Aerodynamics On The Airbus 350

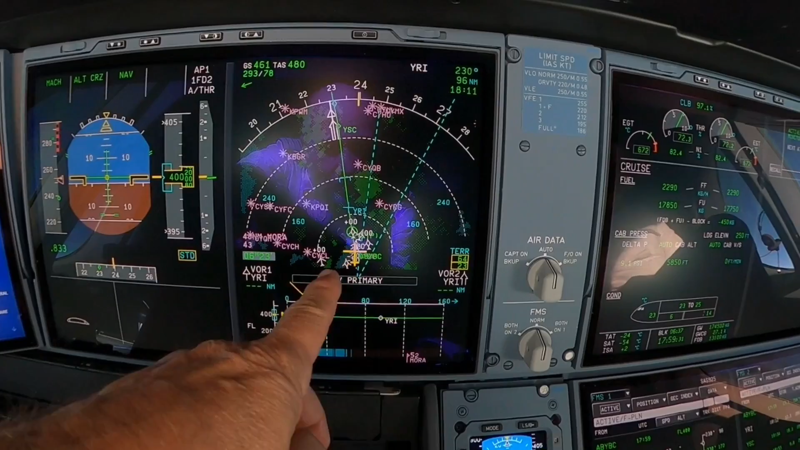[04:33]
Bike & Mo have it there. Yeah, so stand there. Yeah. You can see here.